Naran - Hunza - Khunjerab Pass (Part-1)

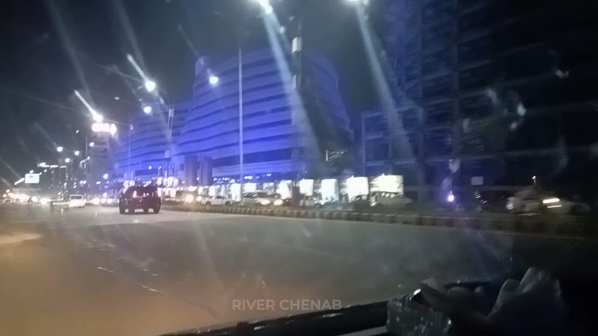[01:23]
यानी कि बाइक इधर से आती है और ये टाइटैनिक शिप जैसा गीगा मॉल आ चुका है, और गीगा मॉल मीन्स के हम रावलपिंडी एंटर हो चुके हैं।